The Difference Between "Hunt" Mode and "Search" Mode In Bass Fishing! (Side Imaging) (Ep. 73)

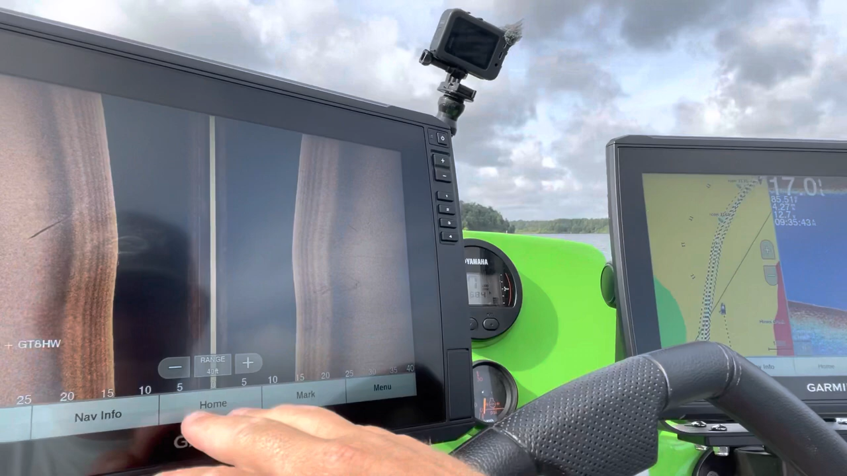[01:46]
in this situation we're sitting in about 17 foot of water so
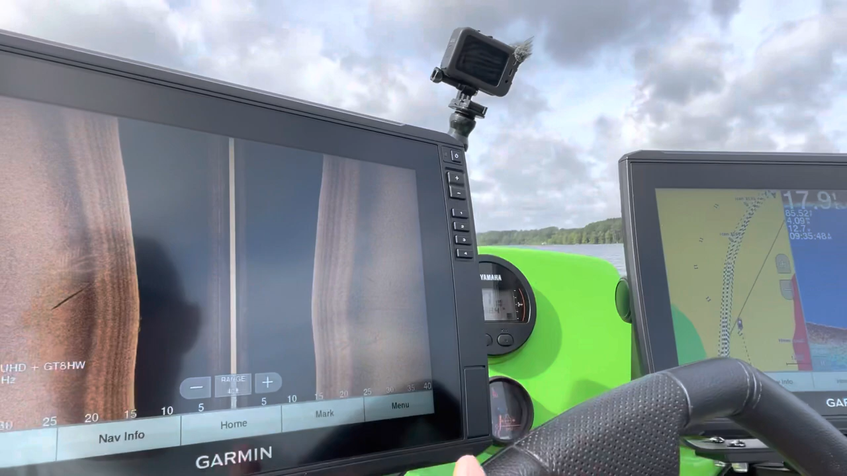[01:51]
i can see 17 foot down and i can see the difference out to about 40 foot right here so
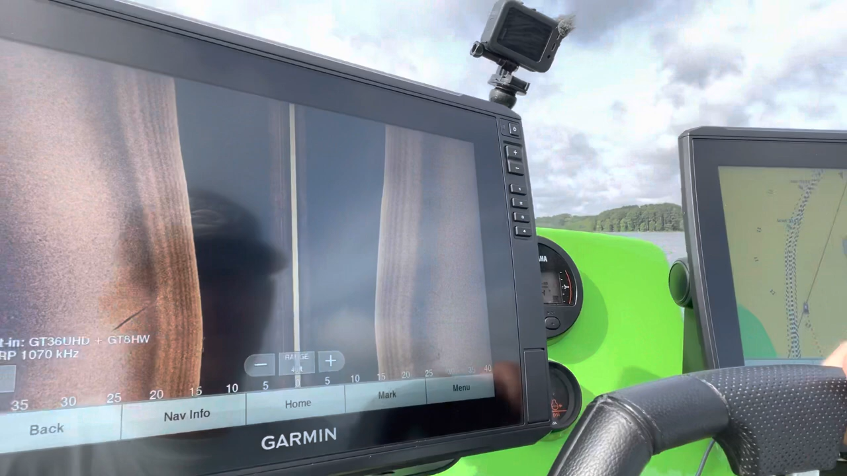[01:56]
that's the the when i'm in hunt mode when i'm looking for fish when i'm
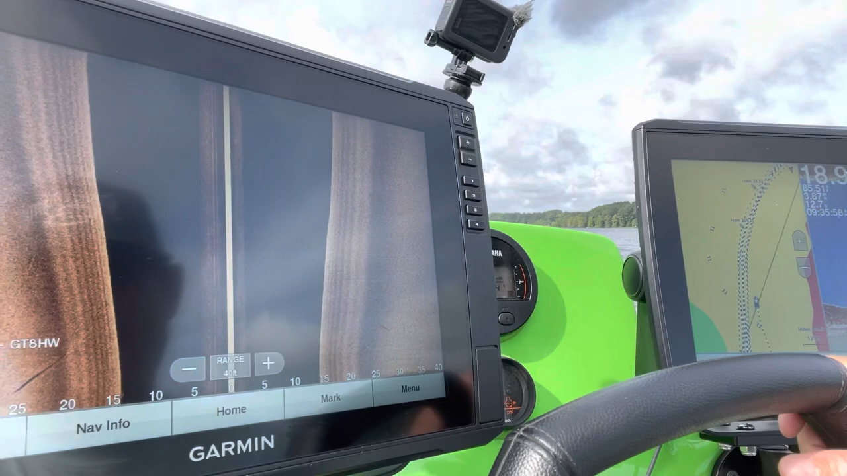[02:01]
hunting for fish that is the mode i'm in and basically the reason i picked 40 foot and this will help you when you're on the water
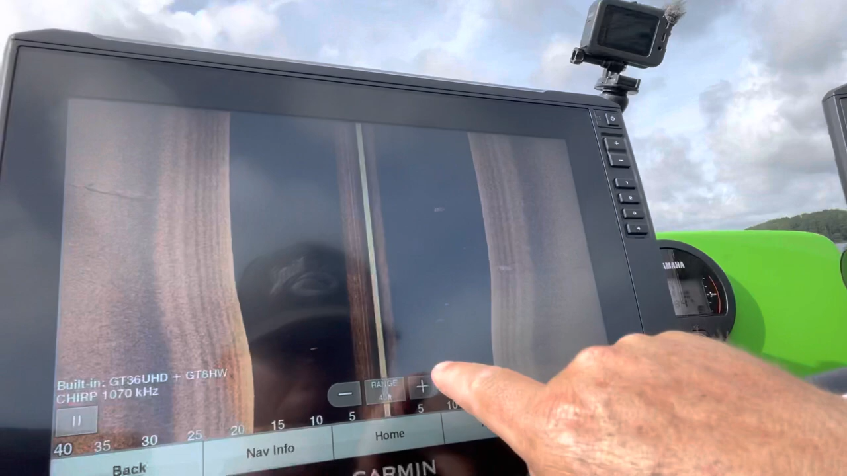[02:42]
range and and i'll hit the minus sign and i'll go out to even about 100 foot
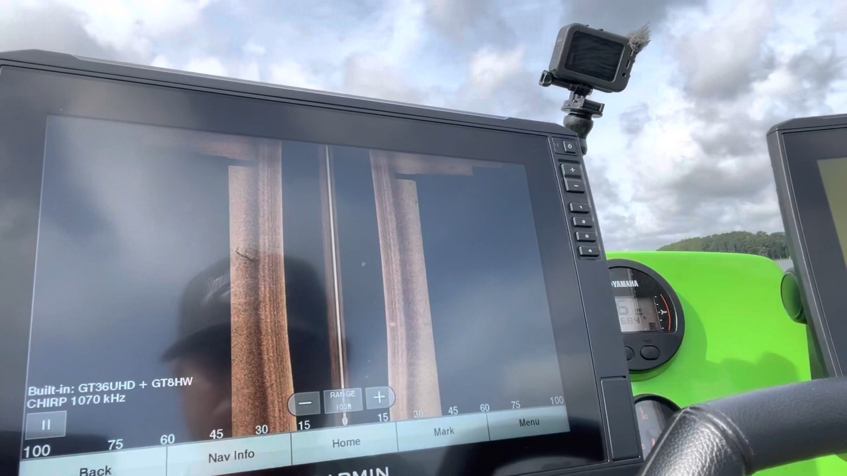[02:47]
100 foot is going to give me a full view out to the side on
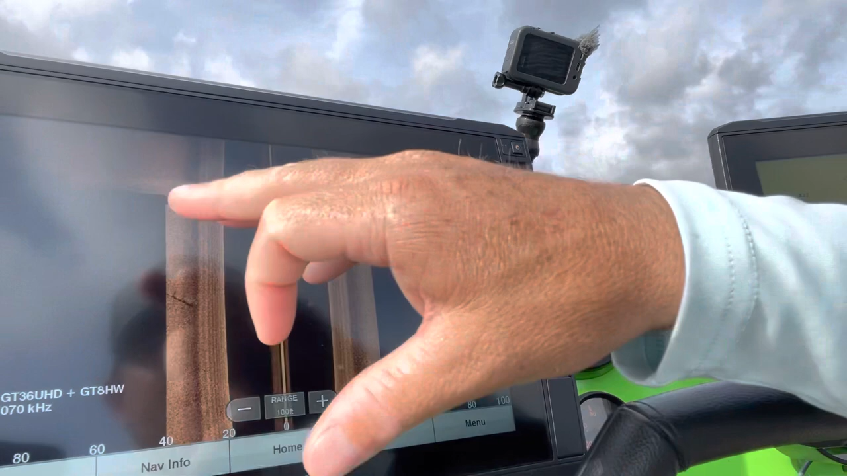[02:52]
both sides and i'm able to see anything and everything that i want to see
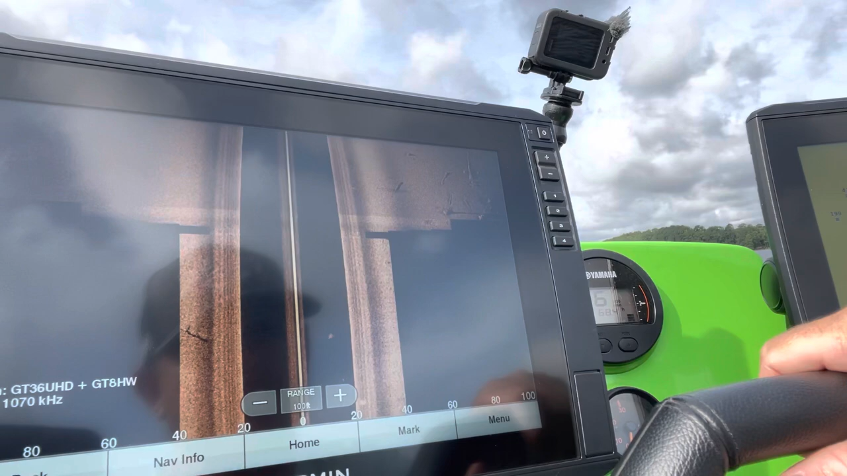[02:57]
right there now in this particular situation i'm going
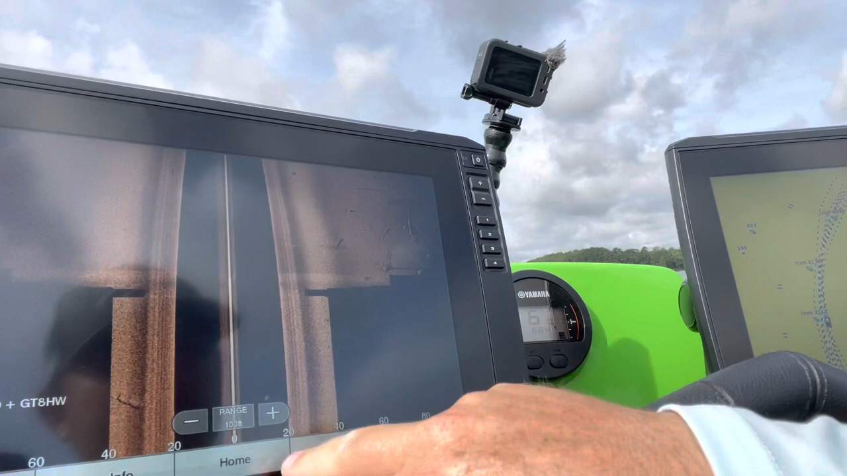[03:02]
to do a couple of different things i'm going to hit my menu and i'm going to look at my settings here so in this situation i have my contrast set at 59 percent my brightness at auto
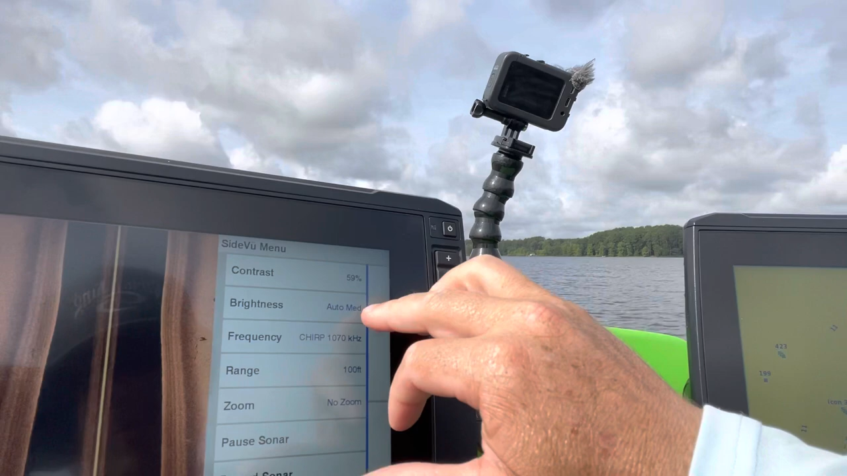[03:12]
medium i'm running my chirp 1070 at 100 foot range no zoom
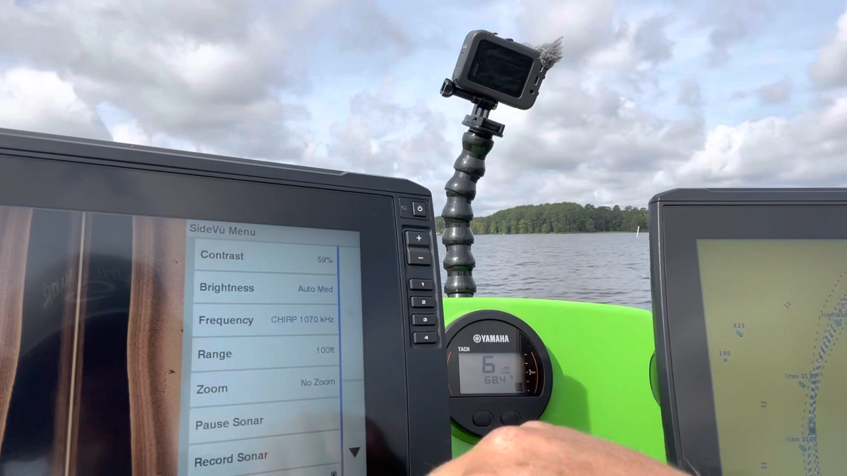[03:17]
okay and that's a really important to make sure you have that
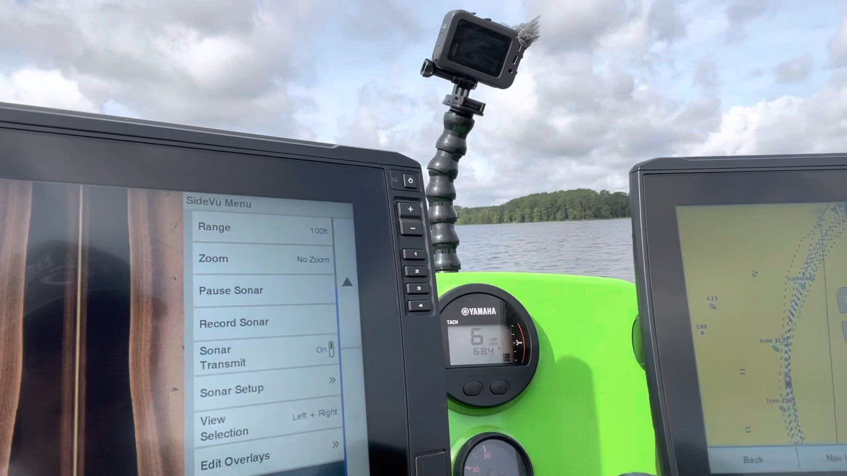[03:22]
you want to make sure you're set at left and right view selection uh
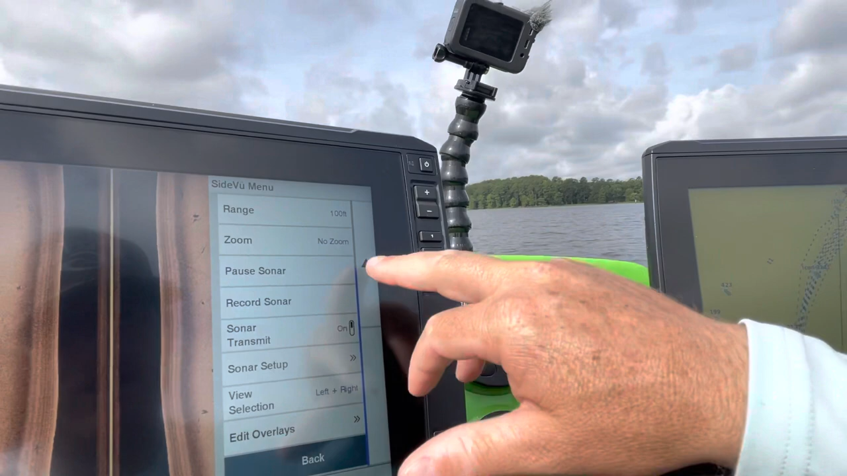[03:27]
that is my typical setup as far as that goes uh
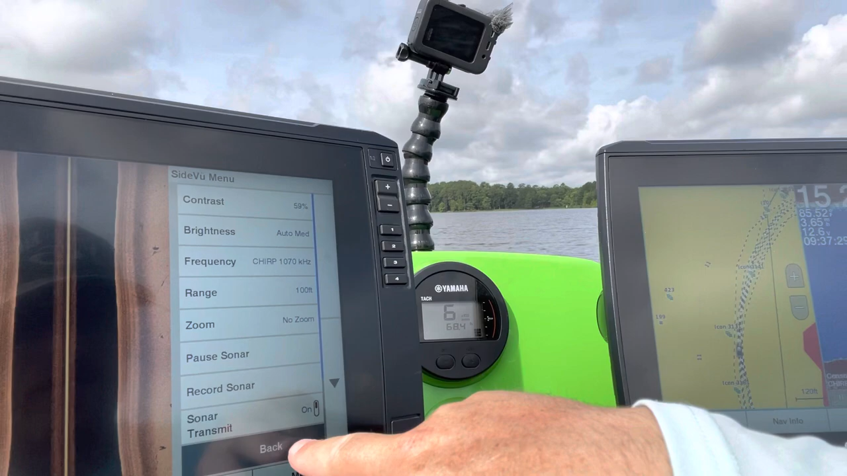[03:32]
let's see so now when i'm in what i consider hunt mode like i said i'm going back to 40 foot